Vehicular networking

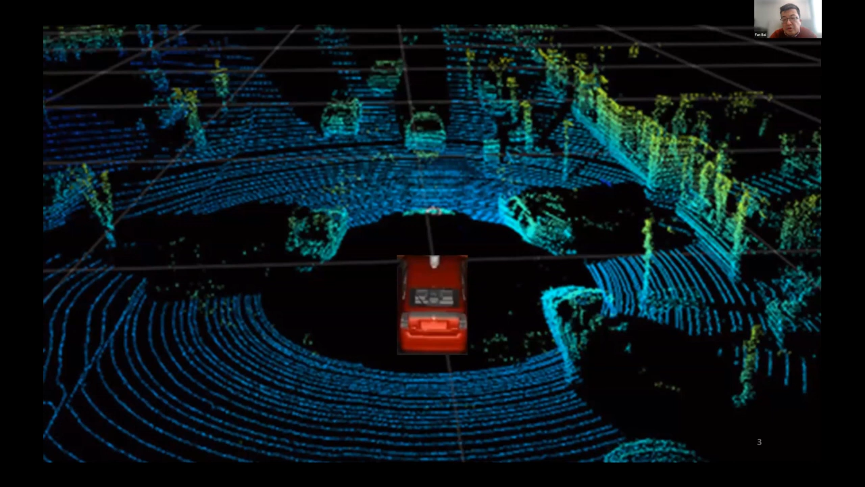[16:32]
radar, and I think that indeed provide much better situation awareness about the nearby and objects, including the vehicles, the pedestrians, and the bicyclists. However, all of them face one challenge, and they are mainly the long-sized sensing capability. And for example, in this picture, and I use a LIDAR as an example, and you can see once you've been blocked by cars, nearby cars, and the sensor couldn't detect what behind the cars.
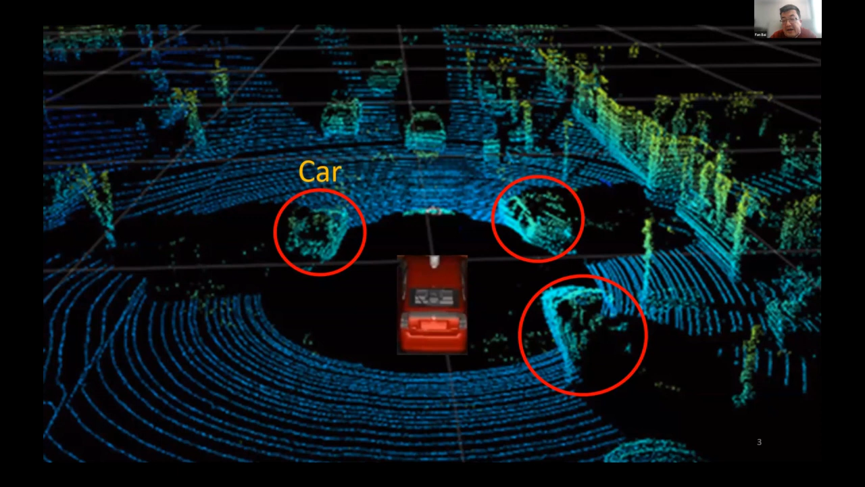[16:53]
So, that's all the void and the shadow, and it comes in. And so, essentially that, all of the mainstream sensors are at least limited,
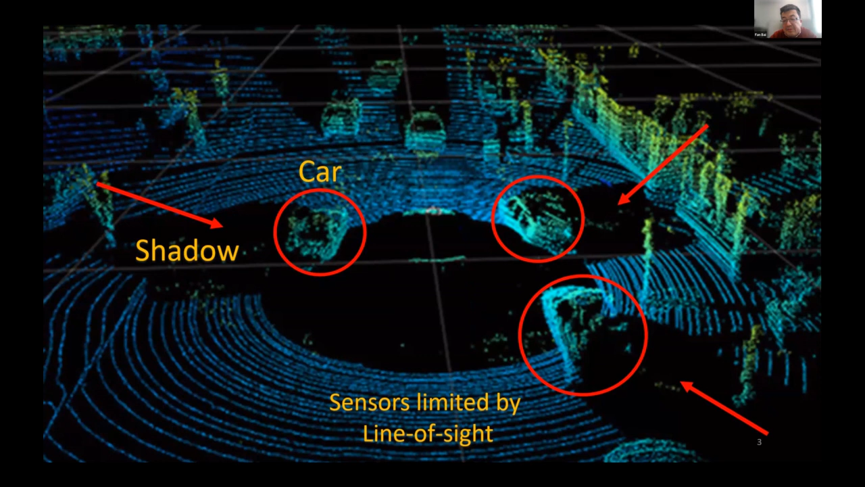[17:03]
and the challenge they face here. So, to make that happen, and very naturally, as the networking guys,